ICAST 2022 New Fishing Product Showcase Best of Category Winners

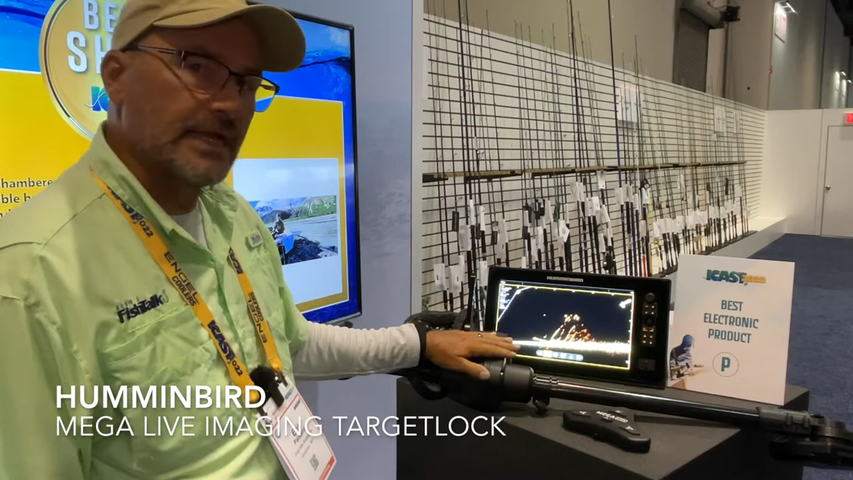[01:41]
It fits next to your trolling motor. What it does, it has a target lock on it, live imaging.
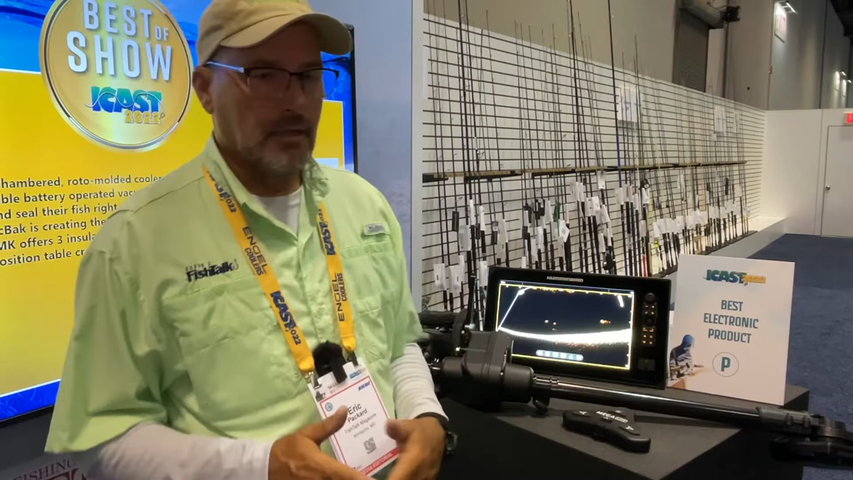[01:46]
You can control it next to your foot paddle for your trolling motor,
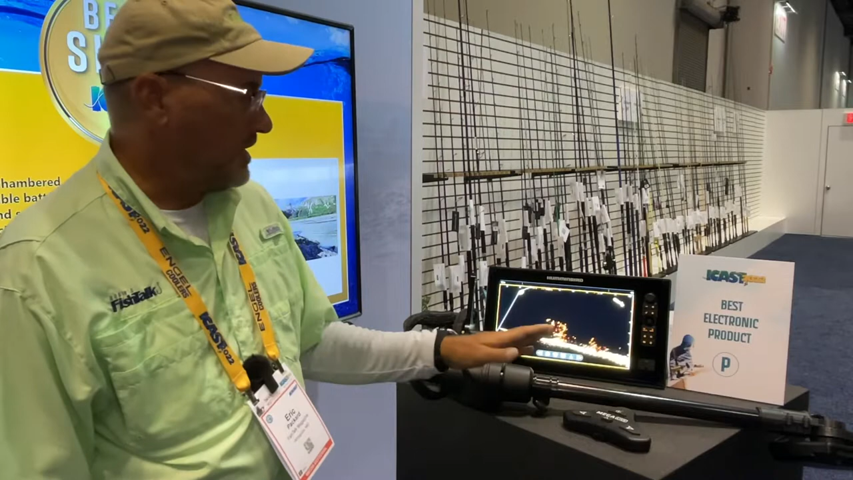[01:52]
but it'll move, it'll pan, and you can lock in on a site that you want to look at in a fish board. Very cool product. Our new this year from Freybill is their Deluxe Recharge Aerator.